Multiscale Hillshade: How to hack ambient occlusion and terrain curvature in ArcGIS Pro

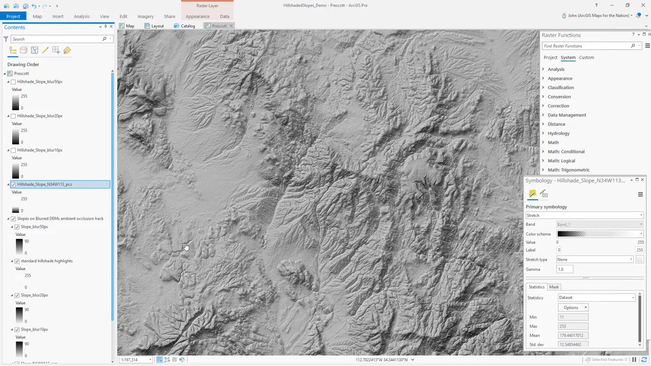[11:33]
Hillshade on a slope. So I'm just going to go ahead and apply that same color scheme to my other two, or my other three versions of the hillshade on a slope. And honestly, the visual impact of these more
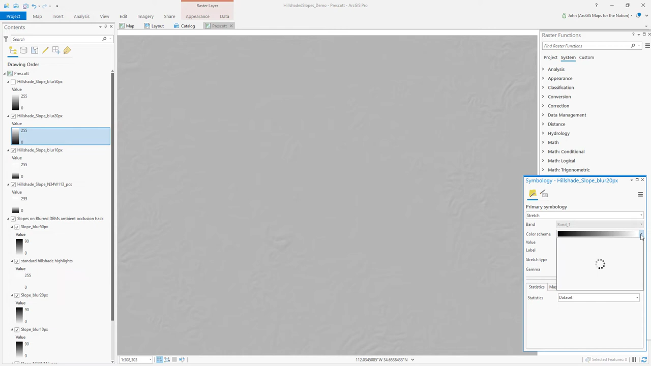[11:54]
generalized hillshade on a slope layers is pretty minimal and very faint,
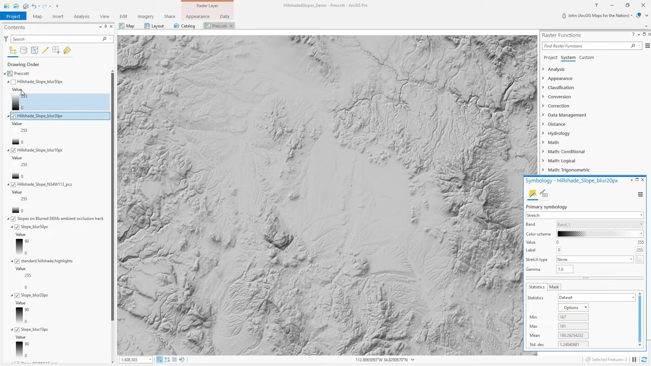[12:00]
but it depends on how I paint the black to transparent to white gradient.
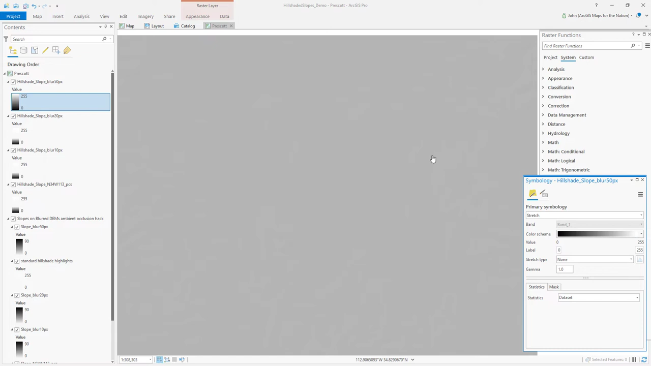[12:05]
But look, you know,
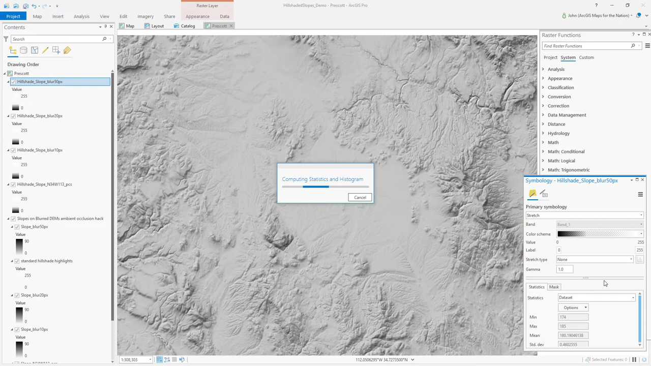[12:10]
while I'm being fastidious, why not be mega fastidious? So I'm just going to apply it to these scaled versions anyways, and I can tweak this to see how it looks. You know, I'll go into the mid-range and maybe widen the transparency range a little bit to minimize the effect of that more generalized hill-shaded slope. And now I've got a group of things that are almost like an edge detection or a terraced terrain enhancement.
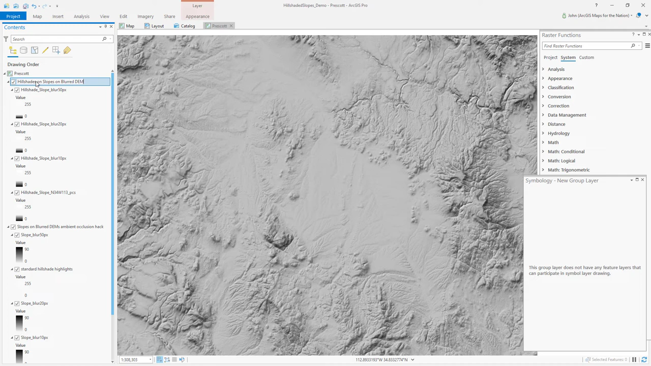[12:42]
I'll call it hill-shaded slopes on blurred DEMs to highlight curvature. It's a curvature hack, but even better than regular curvature because I can control the direction.
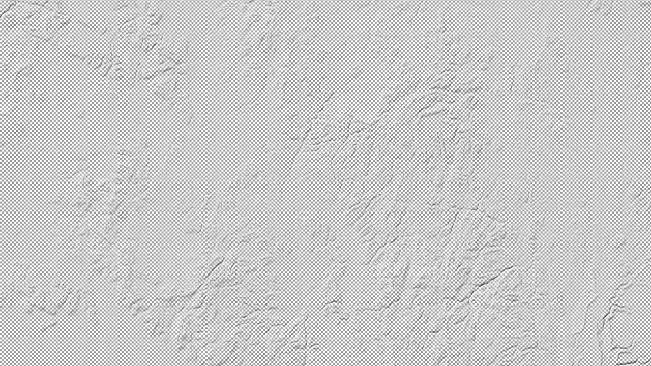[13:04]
We've got bright edges of terraces and rivers and dark opposite sides of edges of terraces and rivers. And when you put that all together, it's sort of a neat combination of things. I'll just pan and zoom. What I like to do is actually see the layers build up as it renders, so you get a sense for all of these contributing visual effects. Boom, boom, boom, boom, kind of growing.
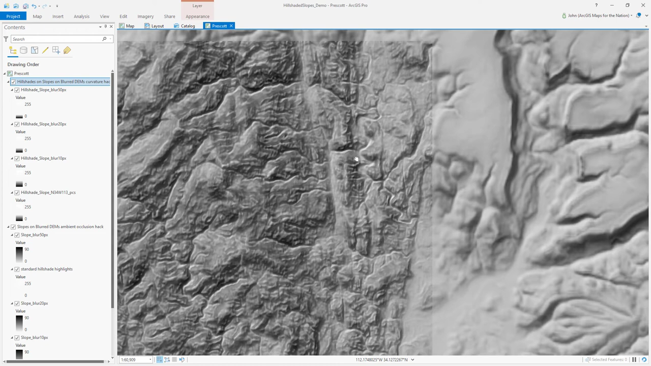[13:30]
And in this case, I've zoomed in beyond its native resolution, so be kind to me.
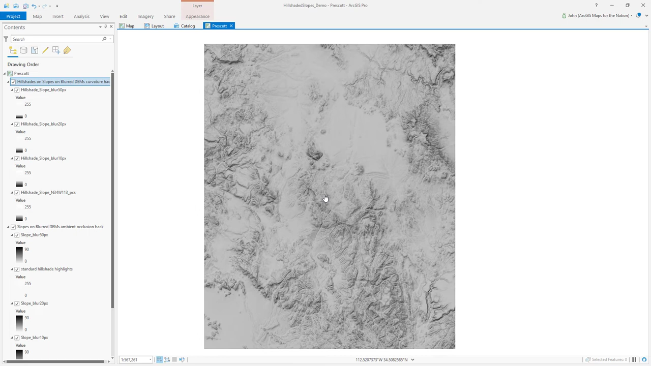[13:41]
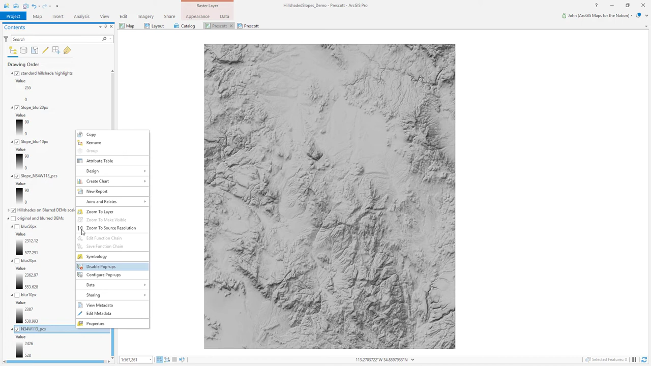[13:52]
So now I am going to make a copy of my original digital elevation model up here.
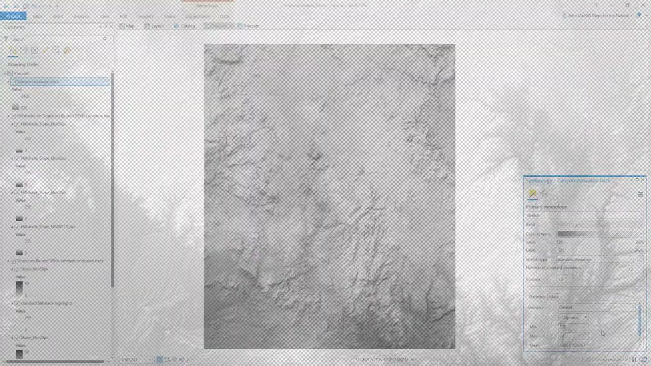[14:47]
We're covering up some of our bright, crisp hill shade, which is what happens in real life because sun just isn't going to get directly bouncing off the edge of a canyon wall if there's a big tall mountain just to the left of it. And you can see before, after, the effect that this has.
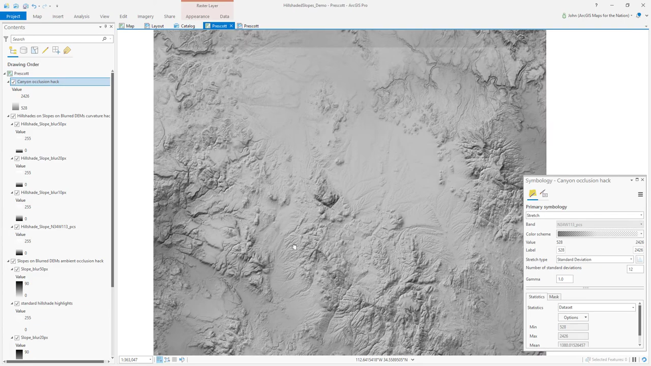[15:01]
Now, this is a really important step in bringing out that first order meandering elevation structure of your area.
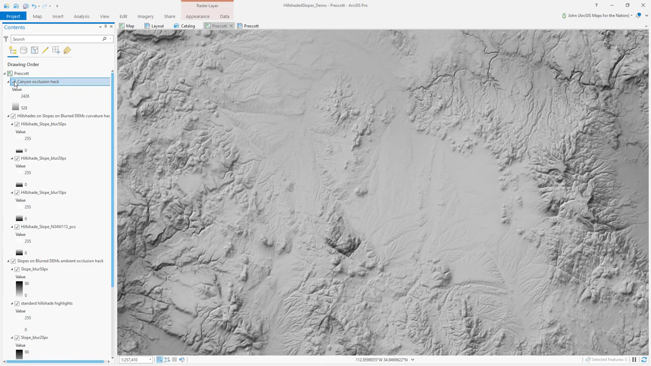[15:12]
Super simple too, and really a beautiful effect. And if you did a white version of that on top of this, you can start feathering in mist for the especially low elevation areas.
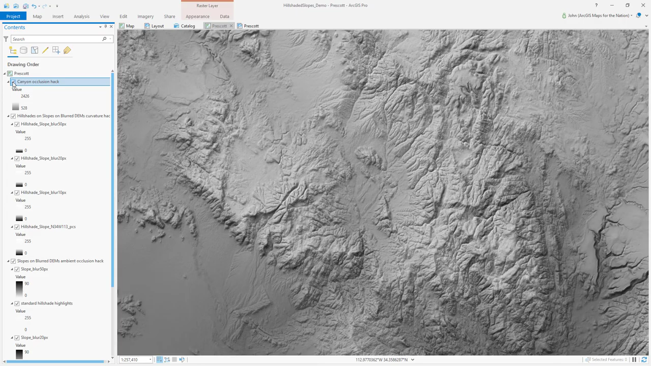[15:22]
Left is our combined version, and on the right is just the standard traditional hillshade to give you a comparative sense.
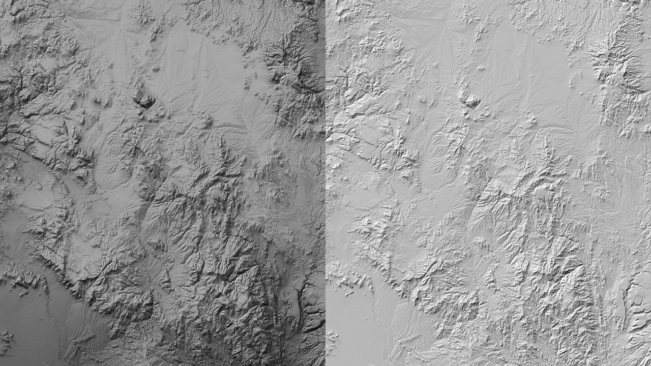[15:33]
And we'll take a closer look at the northern portion of this. You can see before the standard hillshade, and then we'll show the result of all our layered up ambient hacks.